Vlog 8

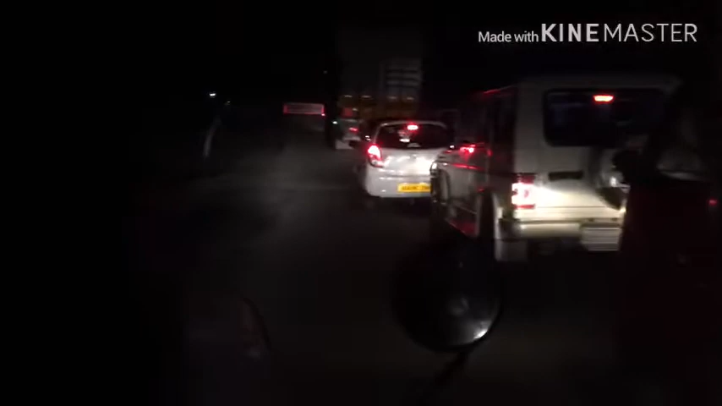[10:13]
আপনার ট্রেফিক জাম হয়ে গেছে, মানে নারিকলিয়া মন্দির পাম পাম আর পুরা জাম একদম।